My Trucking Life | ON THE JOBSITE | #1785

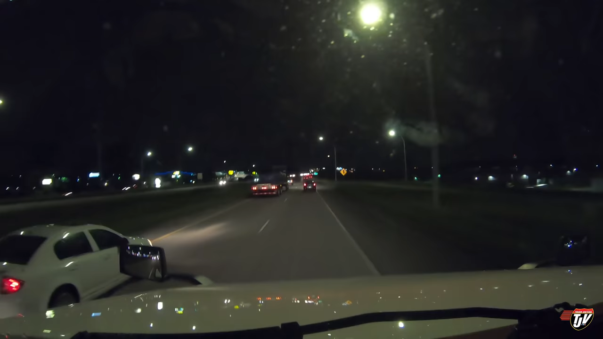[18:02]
I don't know why people do that, you know? It's right on his bumper. I get you want to go two miles an hour faster, but really? You're going to put everybody's life at risk? That guy should be getting out of his way, in all honesty. The four-wheeler should be moving over to the right, because he's... Obviously, the truck wants to go faster than him, but... Wow, I hope nothing happens with that. So we're here in Minneapolis, in St. Paul. I don't know if the truck's going to go around on the right. Okay.
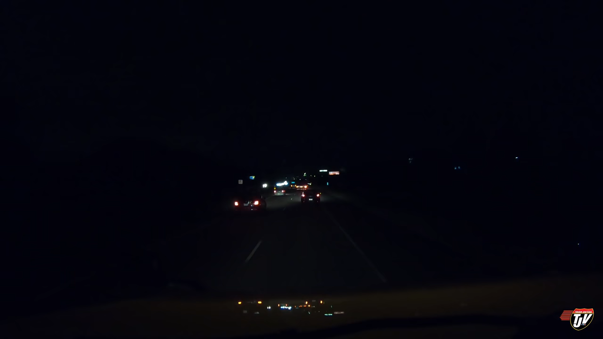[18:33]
Why don't people move over? You know what? So often I see that, too. Like, I run slower than most traffic. I'm governed and stuff. I do it for fuel economy, as well. And when I see a vehicle pass me with, like, a long lineup behind them, it frustrates me when they don't turn back over into the right lane, you know? They just sit in the left lane with that... Obviously, if you look in your mirror, there's a convoy of people behind you that want to go faster than you, that they won't move over. They'll force everybody to pass them on the right, go around on the right.